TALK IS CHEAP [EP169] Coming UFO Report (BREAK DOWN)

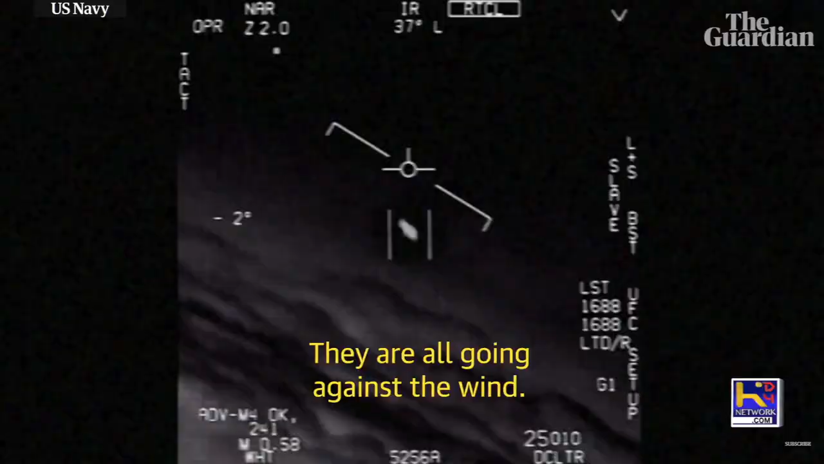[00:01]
We're all going against the wind.
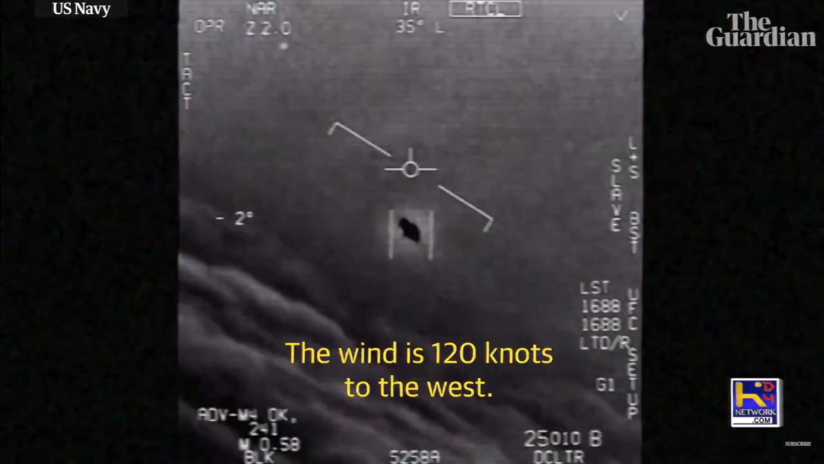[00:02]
The wind's 120 knots to the west.